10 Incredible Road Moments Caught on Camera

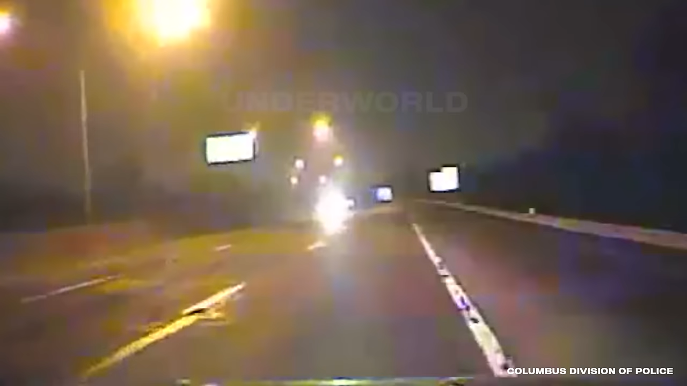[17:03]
Officers Ward and Buck were heading east when they saw the driver approaching them. They flipped on their lights and pulled a quick U-turn as the Taurus blew by.